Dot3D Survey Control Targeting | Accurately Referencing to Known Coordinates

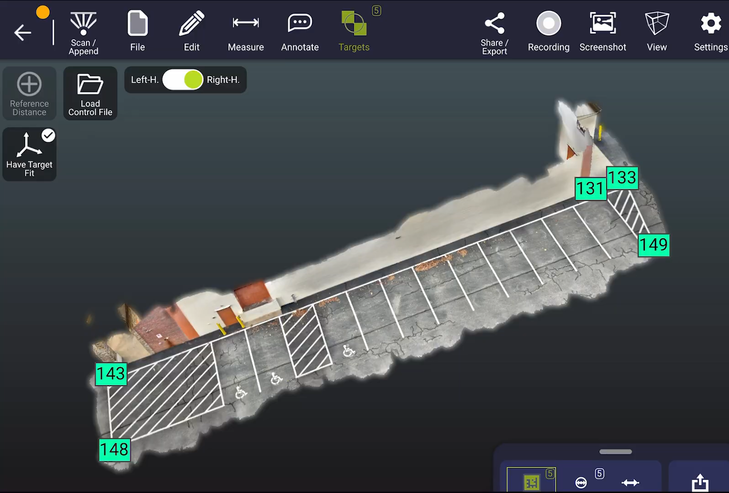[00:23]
So before we move on to the live scanning portion of this tutorial, we've actually skipped ahead with a view of the final result here to help visualize the setup that takes place before scanning when utilizing survey control targeting as shown here today. So as you see on the screen, we have a completed scan of an entire section of a parking lot and building that we'll be doing today. But there was some setup beforehand in terms of these five April tag targets that you see highlighted in green. In order to perform the procedure as shown today,
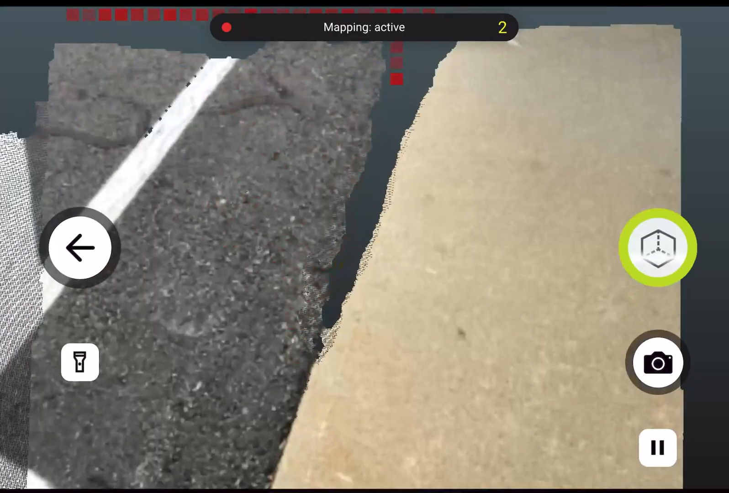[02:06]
We start at an April tag that you see turn orange, and a second April tag.
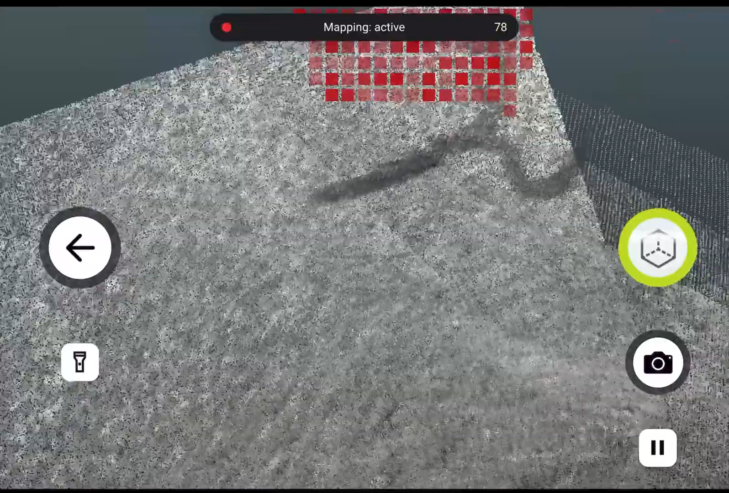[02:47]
of these parking spaces that need to be scanned in this scene and capture some of the building as well.
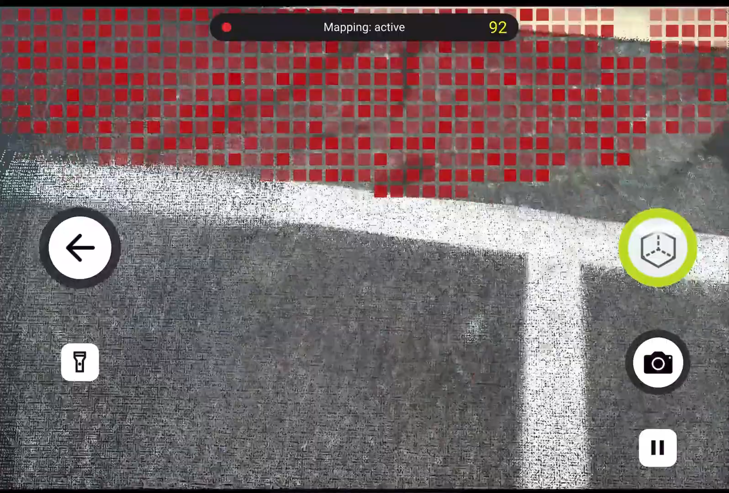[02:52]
So one more time capturing that tag just instinctively, and now we're going to speed up the video a bit as
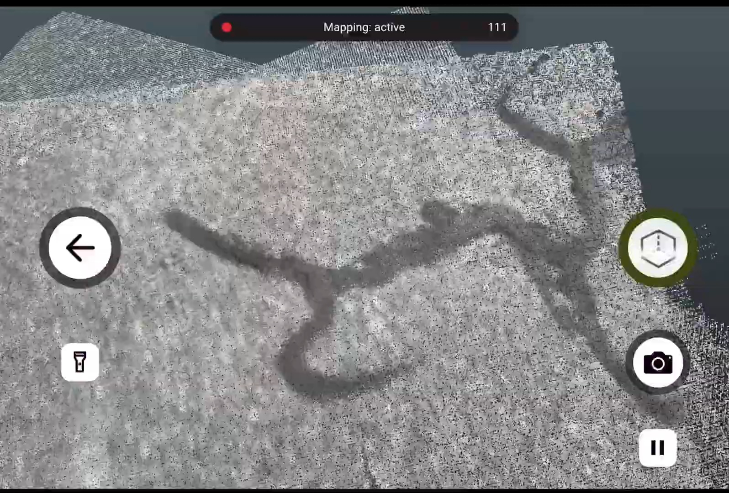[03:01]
I quickly pan across and capture this entire scene.
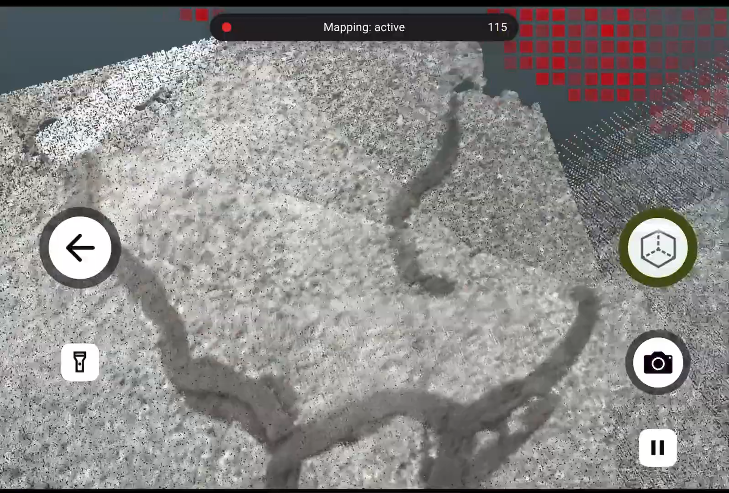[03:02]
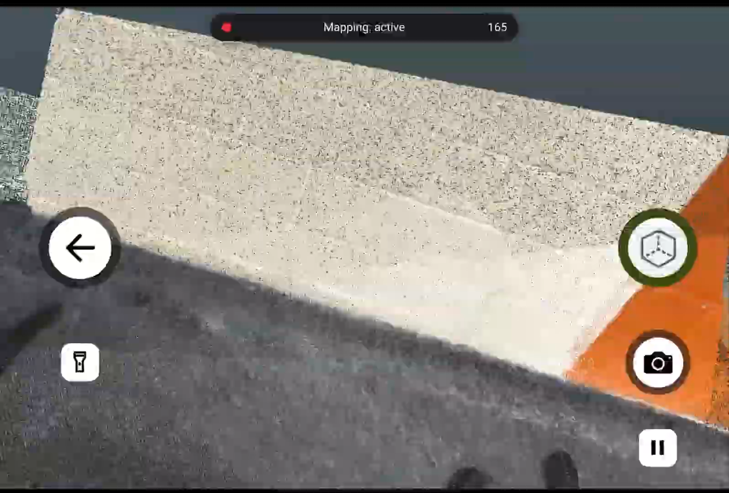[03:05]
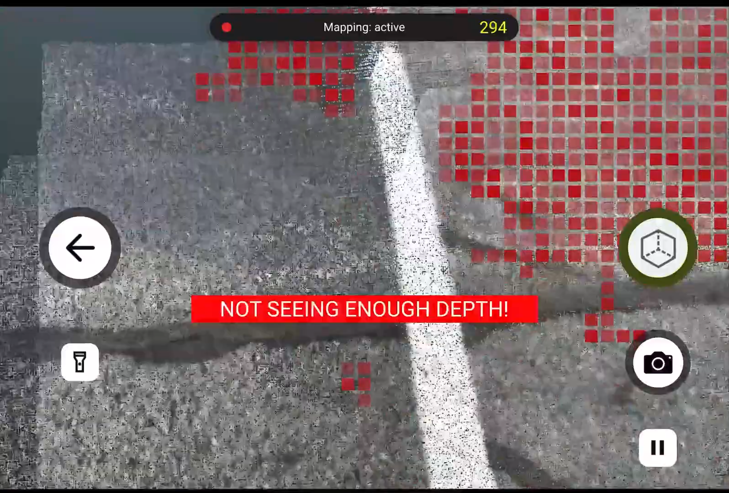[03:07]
So you can look away now if the fast forward makes you dizzy at all for the next 20 seconds,
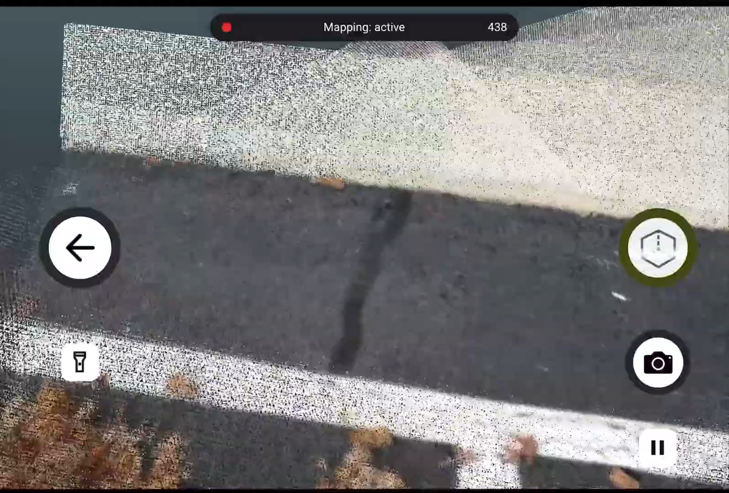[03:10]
but this was a seven minute total capture time just walking
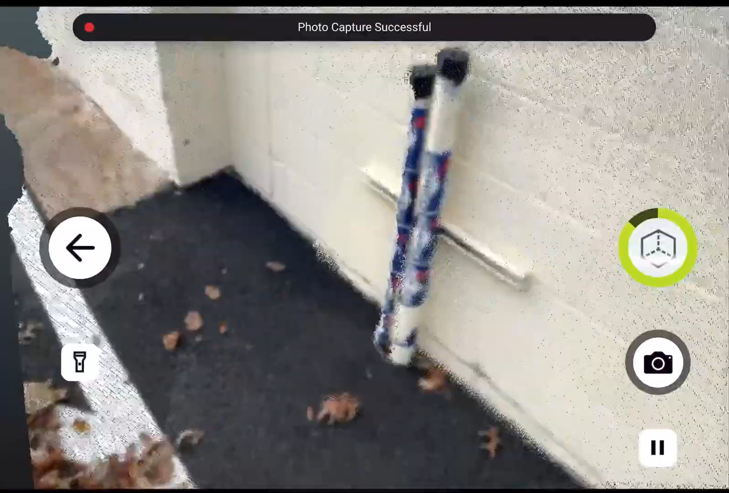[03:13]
up and down a large parking lot and collecting all the way up over a thousand frames,
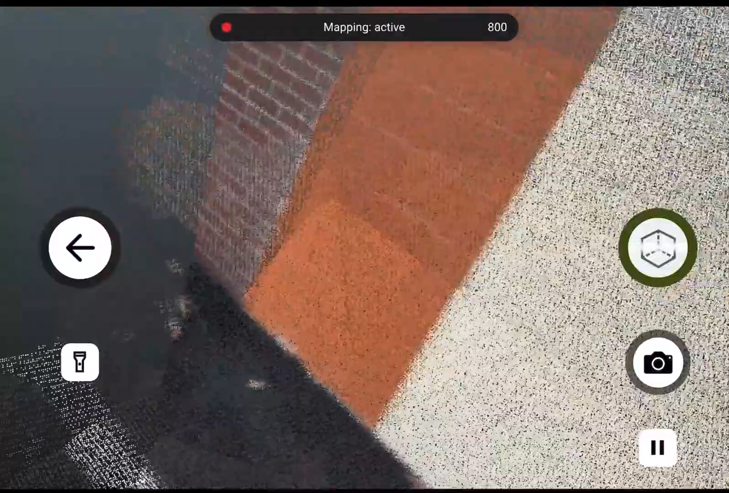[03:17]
which is a pretty large scan in most cases.
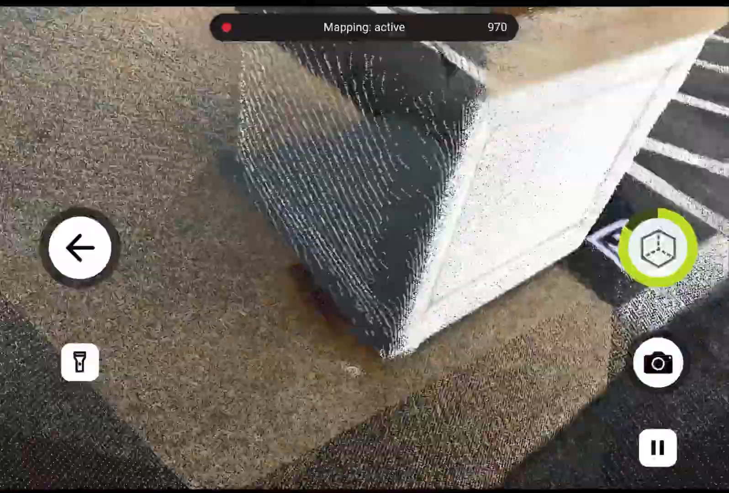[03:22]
Then we're coming back to the same area that we started at and finishing on those same April tags.
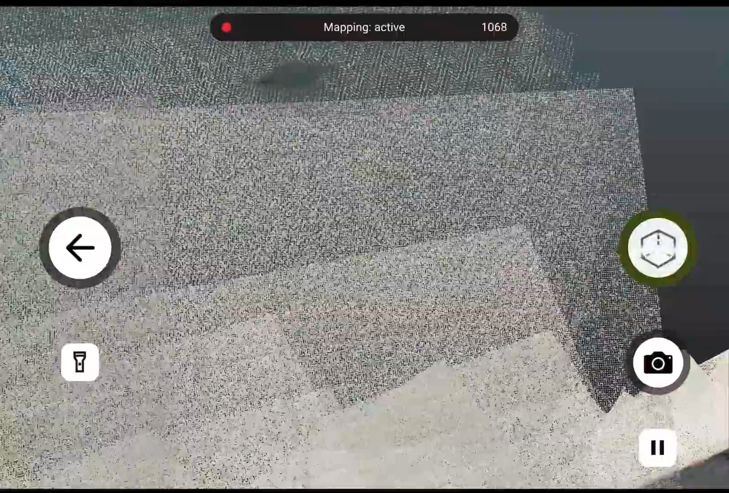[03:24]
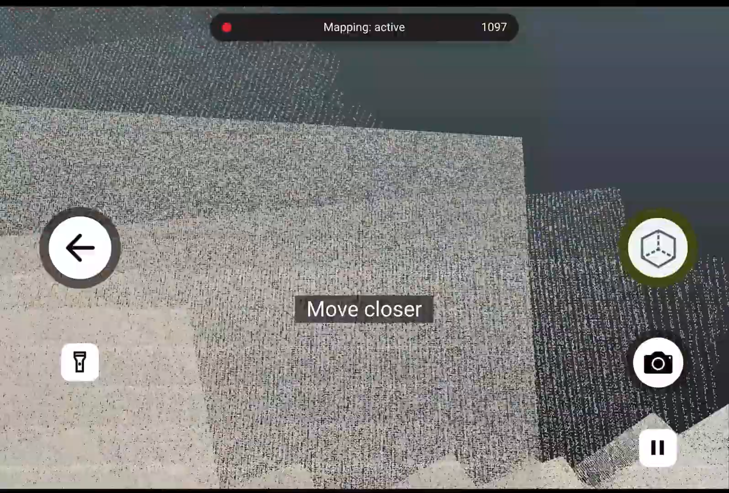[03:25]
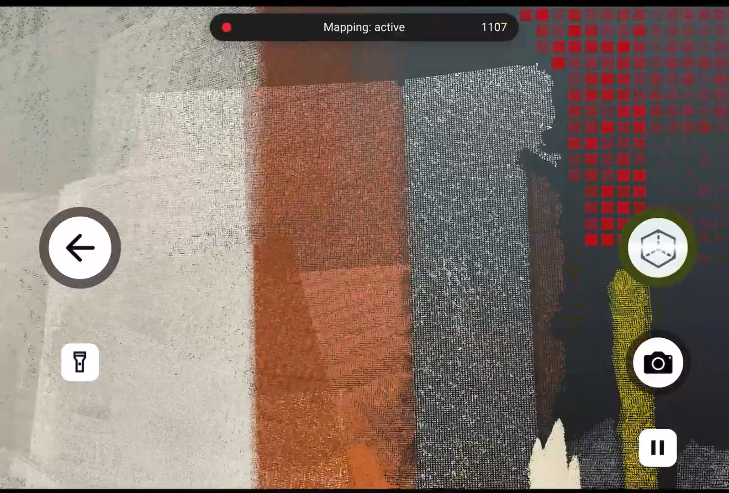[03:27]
So as we approach the end of our scan here, we're going to slow things back down to a more reasonable speed and return to
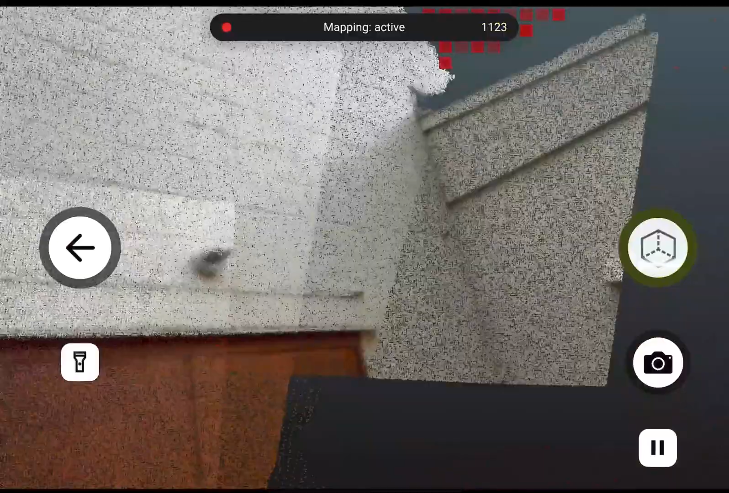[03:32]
the three April tags that we started at.
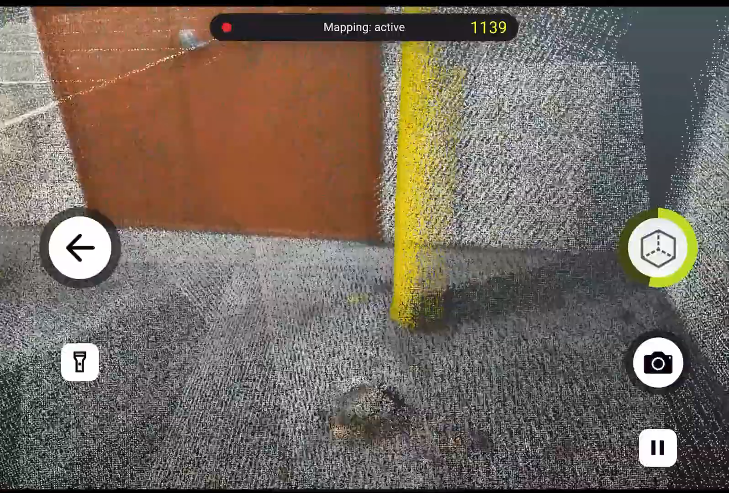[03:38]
It's important to make sure that you turn these April tags orange again when you pan back over them.